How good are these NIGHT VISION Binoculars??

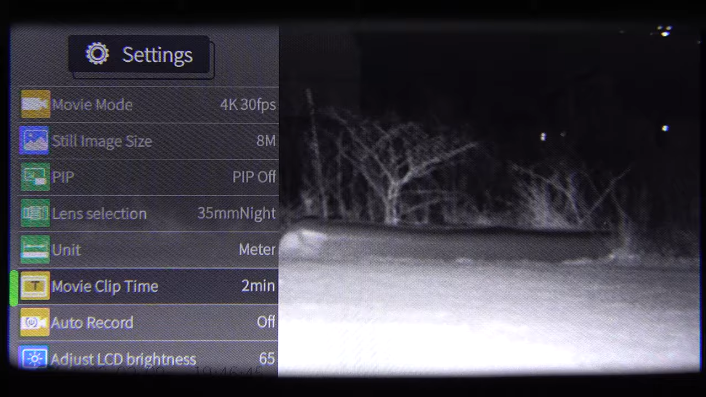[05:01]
And you got some more settings down through here. You can change the unit, you can change the the clip time, auto record feature, have the ability to record with sound on or off. You would set your date right there, set your time.
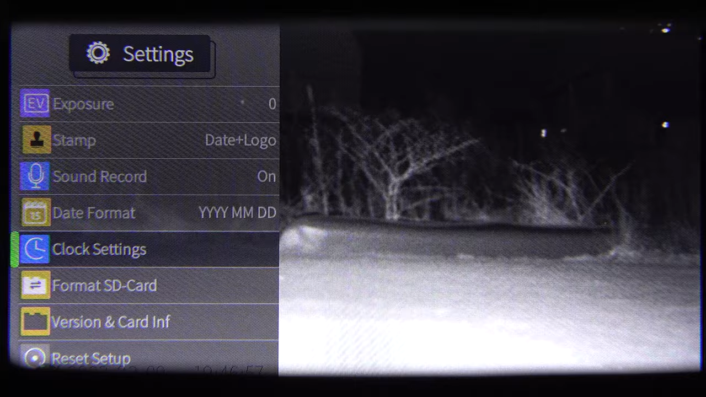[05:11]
We will set the date to month, day, year.
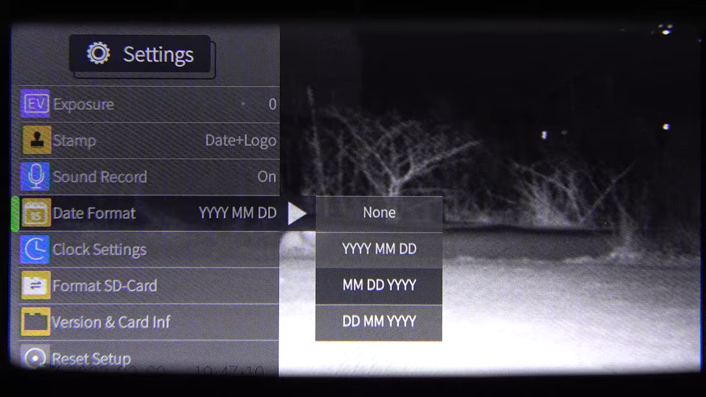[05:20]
So there you have your settings. We'll just hit the menu button again to get out of that.
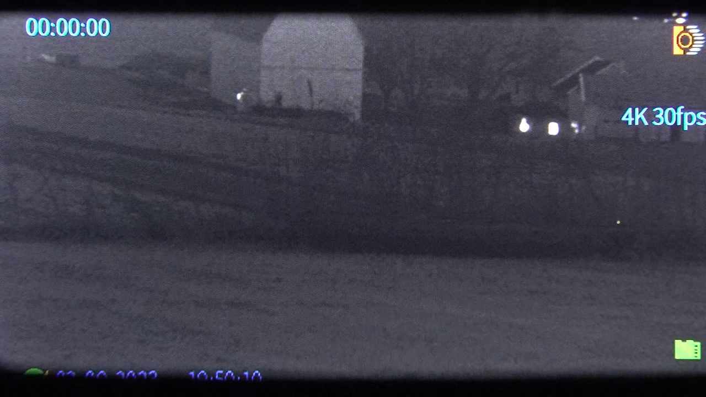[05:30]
All right, so what I want to show you guys here is the IR button on the front right. There's 8 different settings on this, as you can see. And so you're casting that infrared light on the object that you want to view. So you can see I'm going through here. You can see how that changes. So we're going to leave it like that for now.
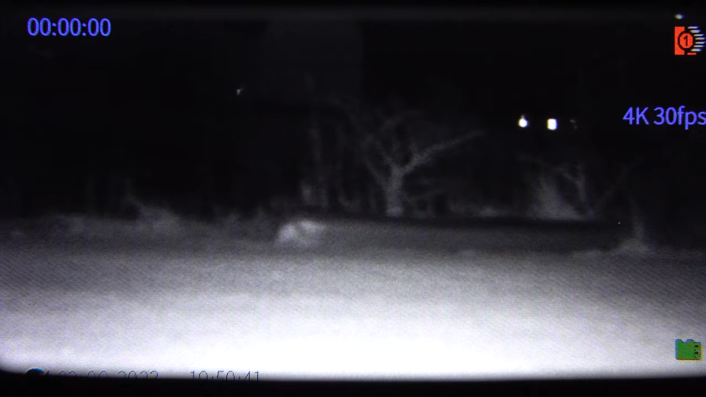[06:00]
Like I said, the one on the left is your focus. So you can see how the focus is changing as I dial that knob. So we've got our object in focus. And then the other thing is on the front right, the IR knob that I told you about,
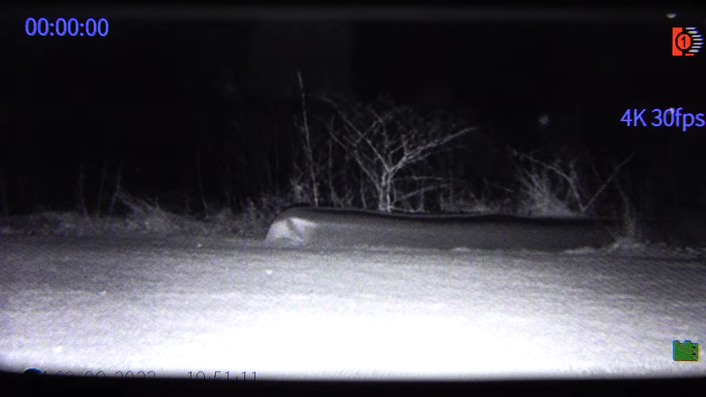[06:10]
you can see when I turn that, that adjusts that light.
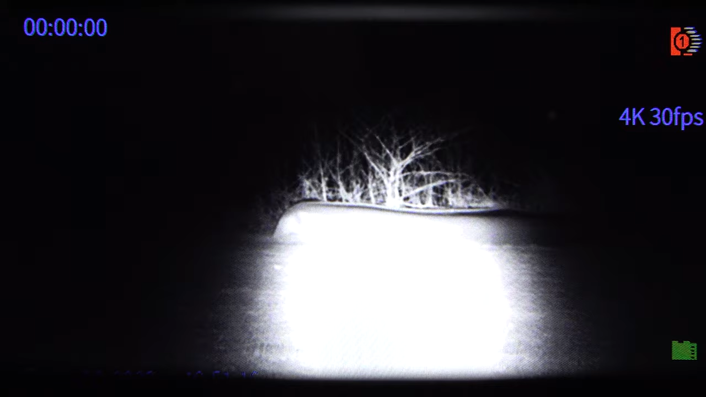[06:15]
So you want to cast that, you know, again, depending on how far you are away,
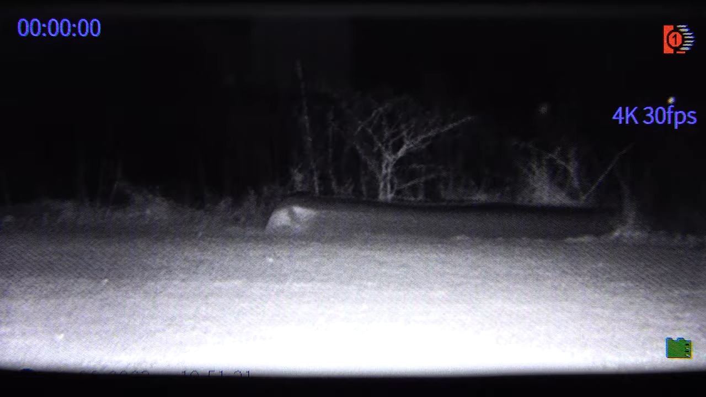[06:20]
to your best setting there. So you can see how, you know, using those 3 settings,
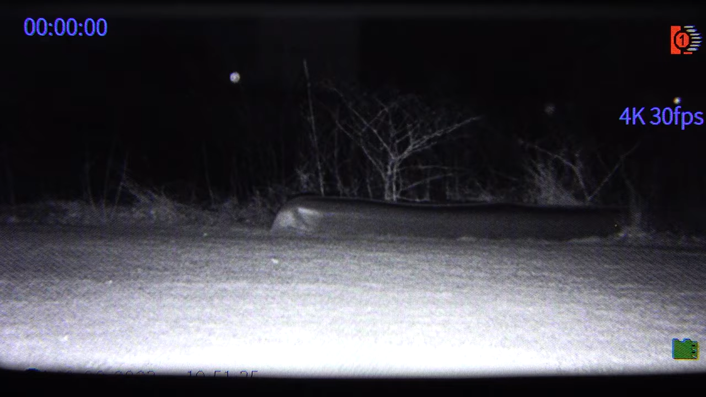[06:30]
you can really get a good video quality on whatever object you're trying to film.
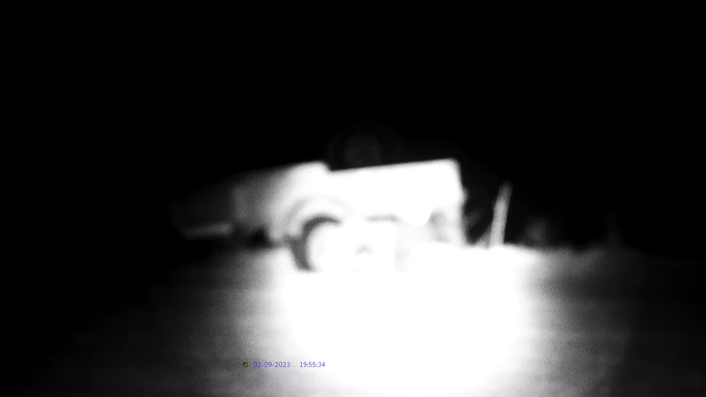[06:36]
All right, so you guys can see here, I'm gonna just show you another example of the settings and how we can change this
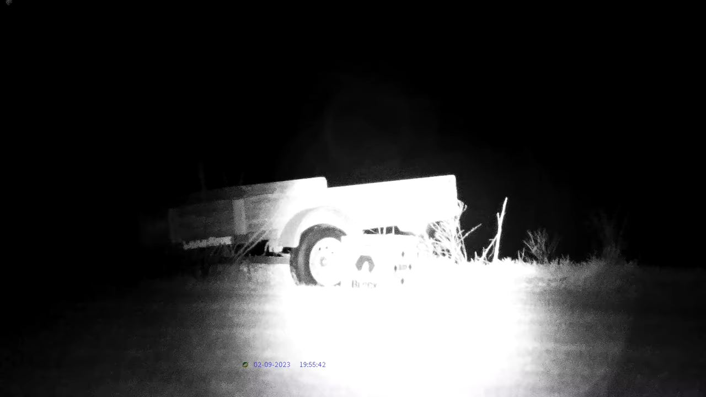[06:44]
to look perfect. So,
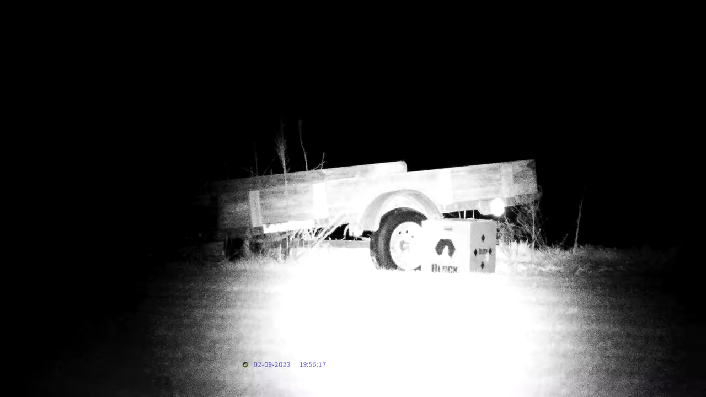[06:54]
change the focus a little bit.
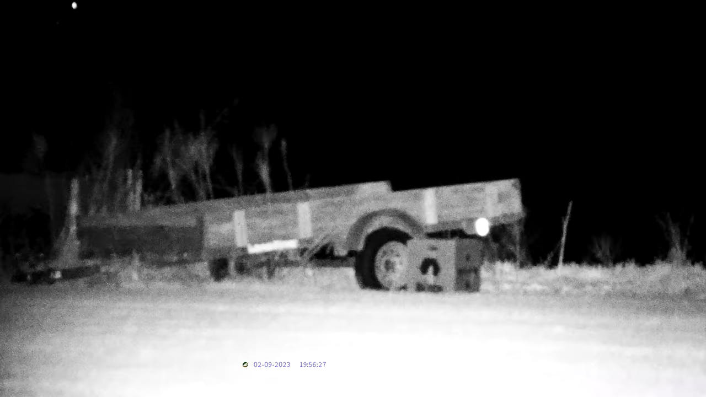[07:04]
Check that out. Look how good of a video quality we get on these objects in the pitch dark.